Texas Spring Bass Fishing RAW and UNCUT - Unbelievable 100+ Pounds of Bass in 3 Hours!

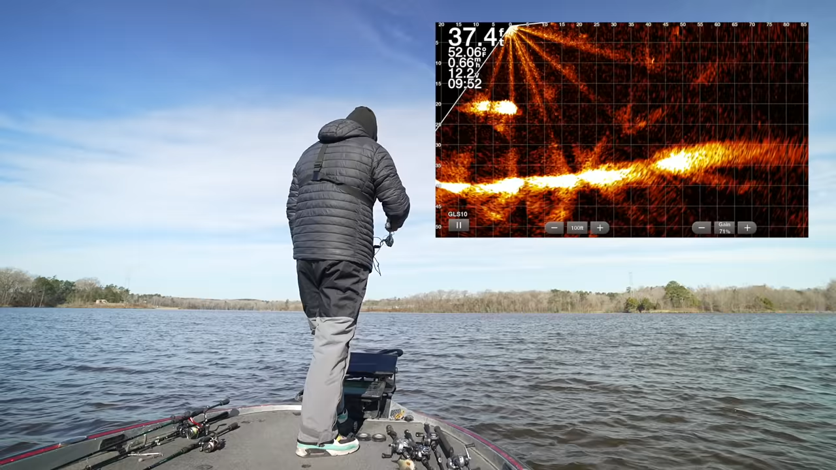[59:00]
On screen: depth 37.4 ft
What is that thing? It looks like a log. We're fishing for fish, not logs. Turd roller.
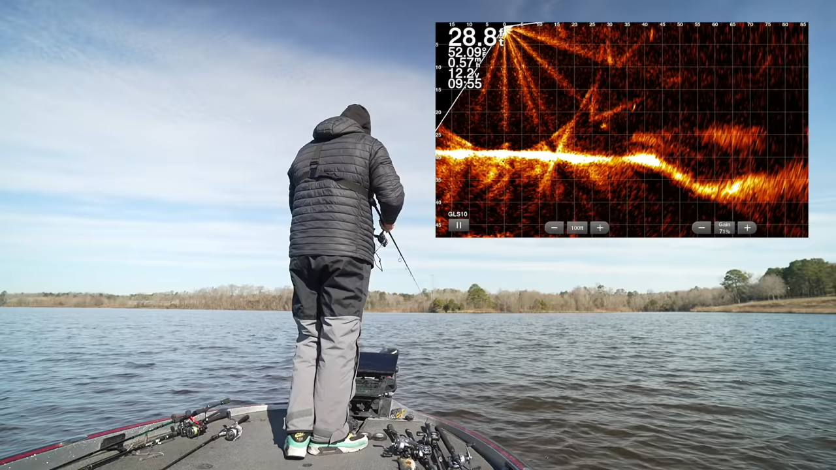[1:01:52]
You bet. Stopped him at least. He didn't really turn, but he stopped. Just got real hard to see. I think he was fucking chasing.
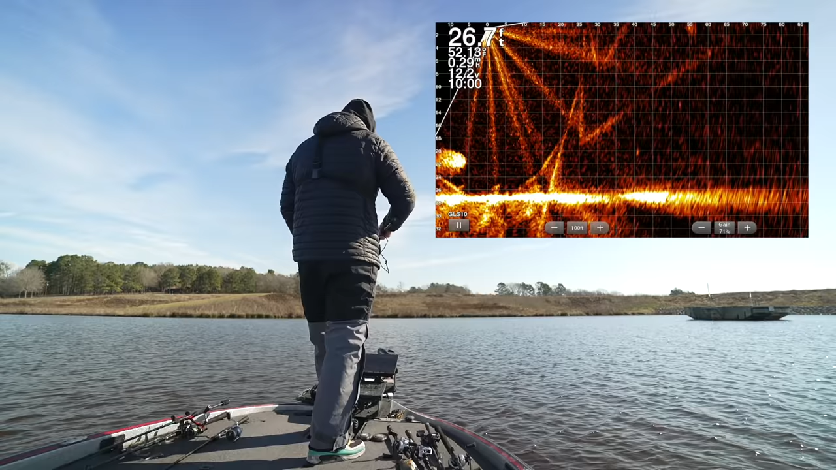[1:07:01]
On screen: depth 26.7 ft
I don't know what the Humminbird's crappy product they put out has, but when you see, like right now we can see that fish, but if I pan to the side, we can still see it right there, but it's not a super bright return. Once I turn it to right where he's at, we get that real bright return. And when you do that, you can see what direction they're going by how you turn the trolling motor and if it gets brighter or not. So that's what I'm constantly doing to see what direction the fish is going, to see how I have to lead my cast, because you can see right now we're in 27 feet of water. And now he is inside of that ball of bait just having a feast right now, and we have lost him. Maybe he'll pop out in a second. Yeah, there he is on the backside of it.
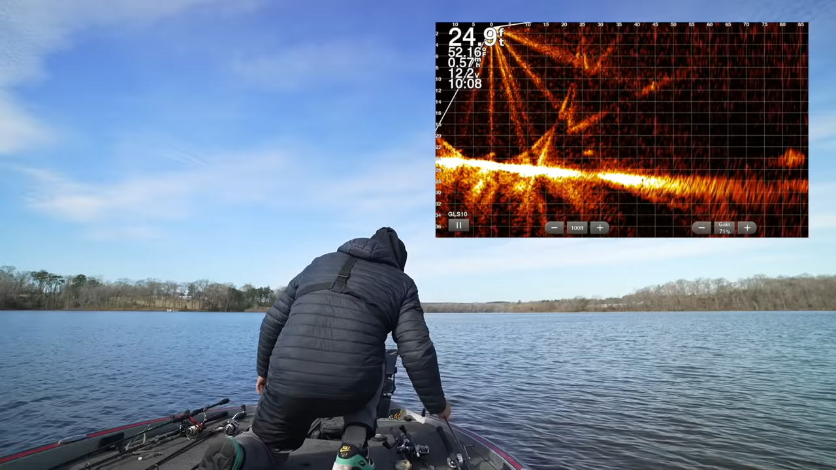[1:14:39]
Did he turn? He turned. Maybe that guy wants a jerkbait. He looks kind of jerkbaity. He looks big. Jerkins! Well, there's another one of those fuzzy guys. That guy just became a figment of my imagination. He disappeared. Oh, nope, there he is. He was just hiding in the ghost tree.
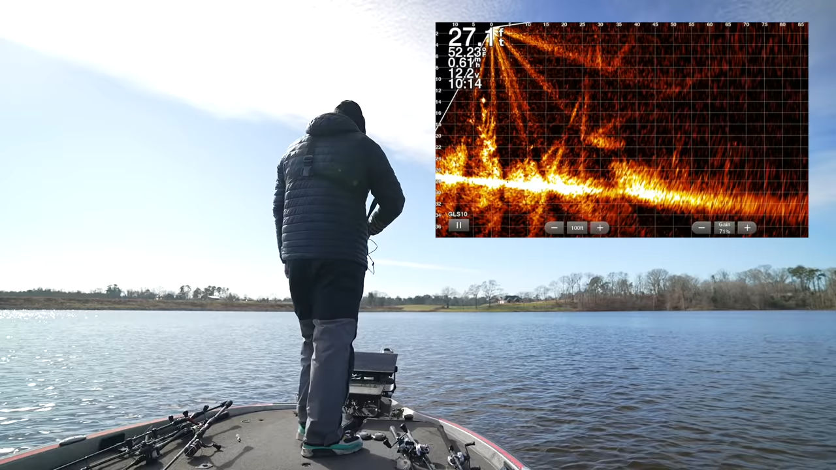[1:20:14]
On screen: depth 27.1 ft
So hard to see them when they do this. I'll probably catch a different one, bigger, on accident.
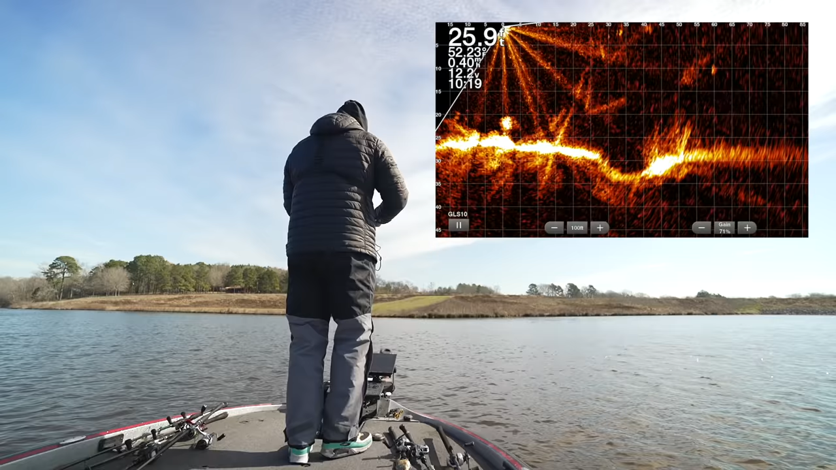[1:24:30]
Oh, that's a megalodon out there. Sure wish he would bite my lure that keeps breaking and screwing up, not staying on because I have no super glue. About to ask you for some tape, Cole. What do you think a bass would do if I had a taped swim bait on? Maybe some... Could have probably got some Elmer's glue at the gas station.
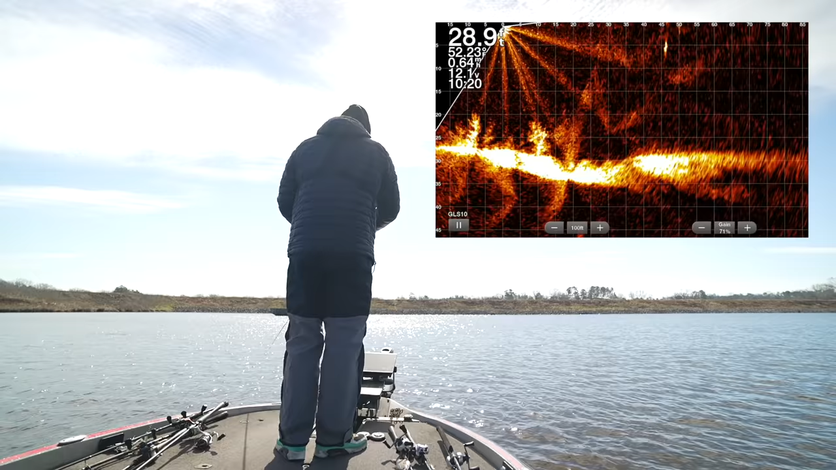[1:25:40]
Nope. That could be a big... Yeah, that's a bigger head shakes on that guy. Oh! What'd you say? Net. I'll take the net, though. He's not giant. He's just big. He's not giant. He's just big. This guy was 5 feet below the surface, Cole.
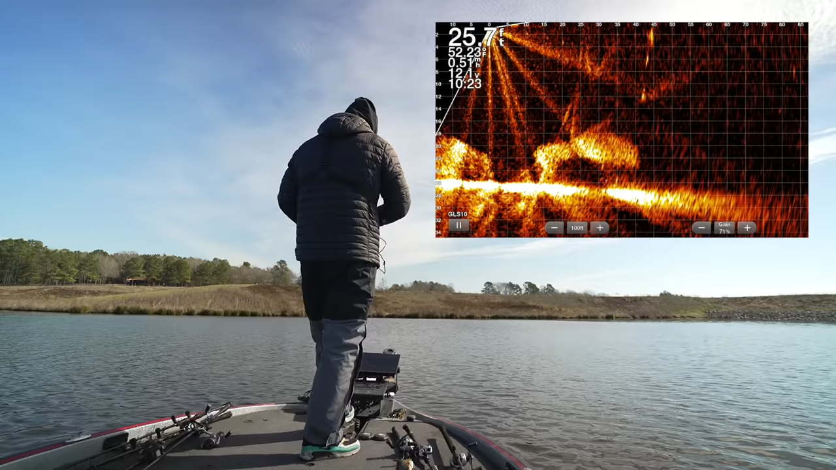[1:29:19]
On screen: depth 25.7 ft
Here we go. What way is he going? Didn't like that. He like curled up in a ball and left. Here we go. Oh, he started swimming up to it like he liked it, and then he said, swerve.
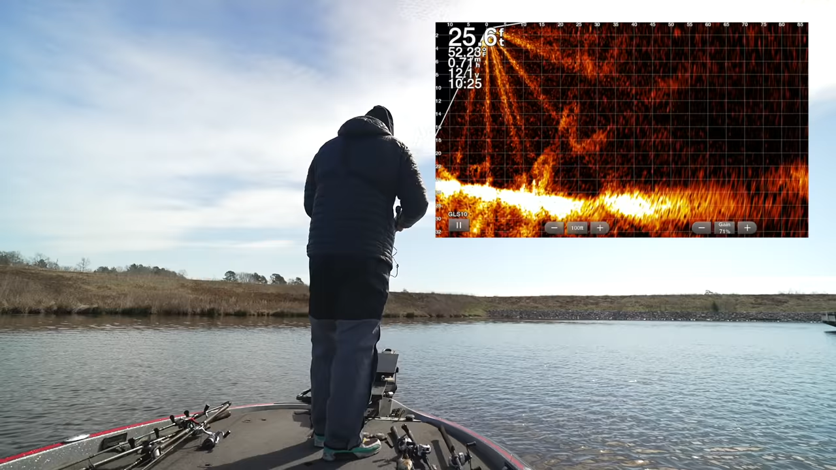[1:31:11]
On screen: depth 25.6 ft
Good, I want to see how big this shad is. This is a big fish if he sees him a cricket. He sees it. Go get it. Smart. smart guy. Maybe. Oh, there's three. That front one's a big one, though. The guy's gonna do it.
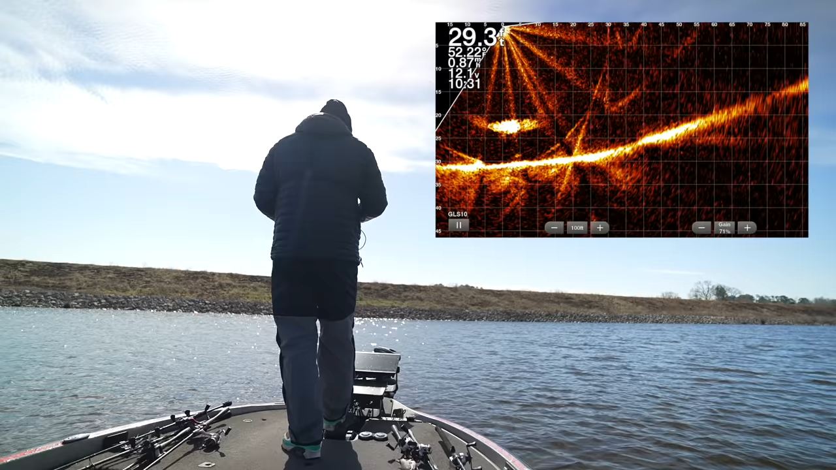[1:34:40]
That was nuts. Speaking of, here's another guy way up high. Not as big, of course. He's a pretty good size.